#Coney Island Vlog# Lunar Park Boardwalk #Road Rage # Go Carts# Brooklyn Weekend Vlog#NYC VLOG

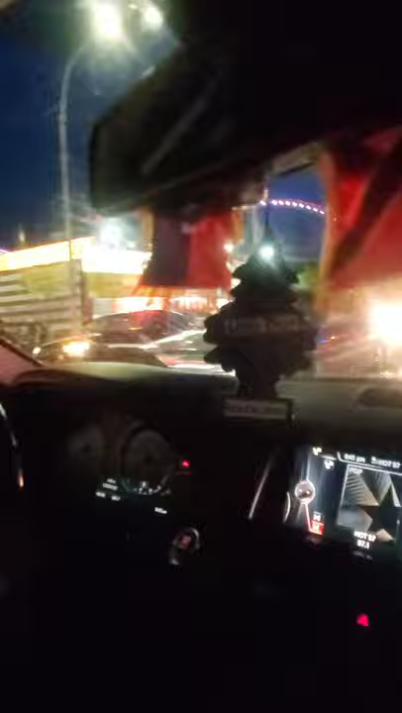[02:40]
Yeah, I think the parking is down this way. Where that car turning? Yeah.
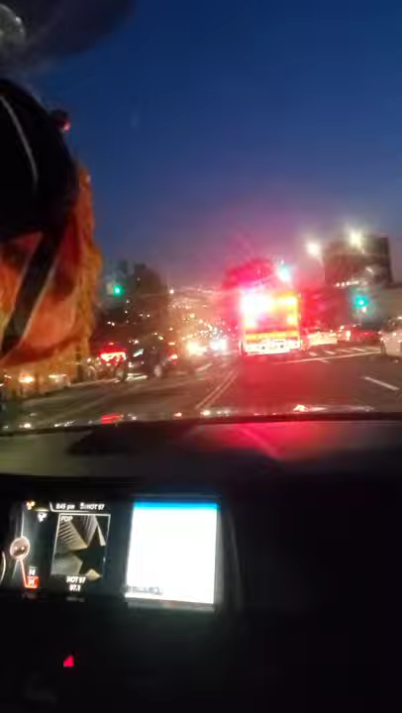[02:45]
Let me just see real quick because I remember how parking Aila had came in here before.
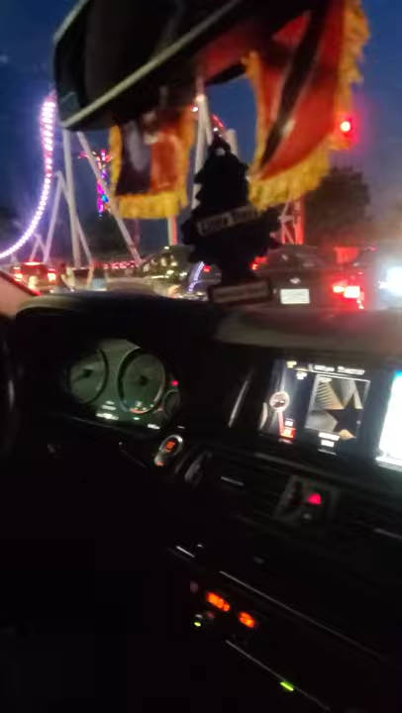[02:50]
Yeah, I think the parks is... Yeah, the cops are coming. Just be careful because these people, they don't give a shit.
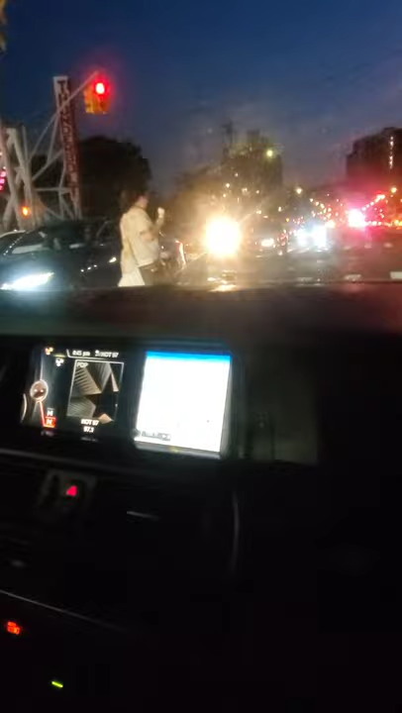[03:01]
They're going to walk right in front of the car. They don't care what the shit is saying.